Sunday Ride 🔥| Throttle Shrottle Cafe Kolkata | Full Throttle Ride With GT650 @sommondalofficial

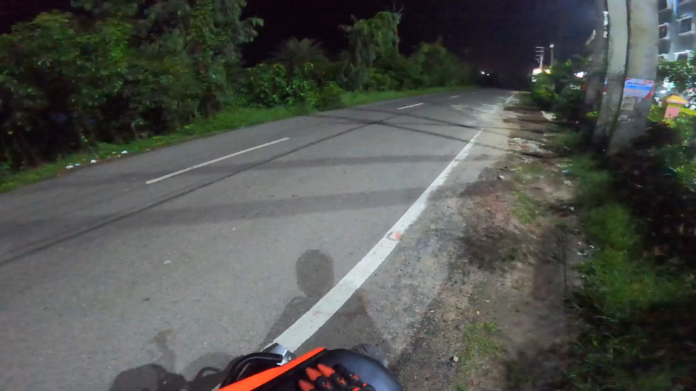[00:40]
एं और कलकाता से भी राह कि जाड़ा है अभी फ्यूल व्यूल डालना पड़ेगा एक है चलो अभी मैं बहुत दूर आ चुका हूँ इधर रुका था ये वाला क्लीप लेने के लिए क्योंकि इधर ही थोड़ा बहुत रॉस्नी है तो चलो निकलते है
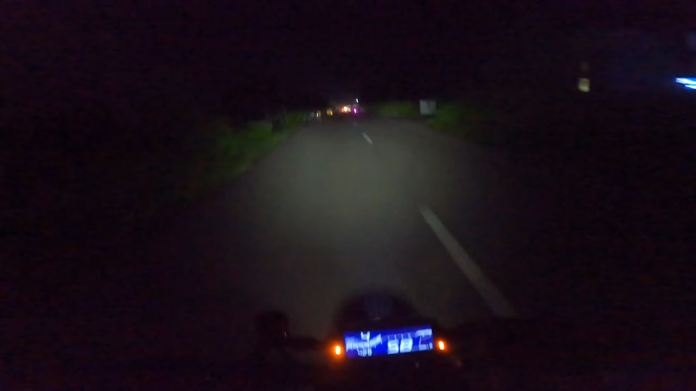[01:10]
यार सुबा सुबा क्या साउन डारा है और इधर हुआ क्या है अच्छा अच्छा इधर मजलीब आजा रहा है ना सुबा सुबा चेक करें कितना भी रहा है वाई